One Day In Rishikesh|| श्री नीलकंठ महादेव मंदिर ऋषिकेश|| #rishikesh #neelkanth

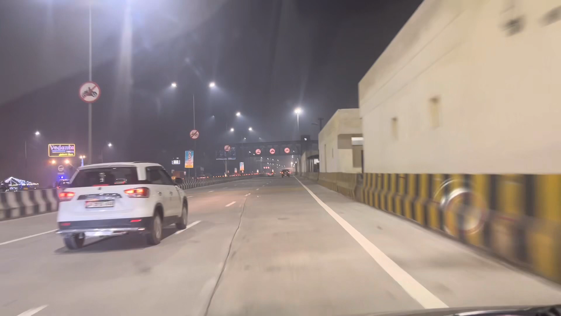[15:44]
अभी हम गाजियाबाद क्रॉस कर रहे हैं और रोड काफ़ी अच्छी दिखाई दे रही है, यहाँ से लाइटनिंग वगैरह सही है, बढ़िया है सब कुछ।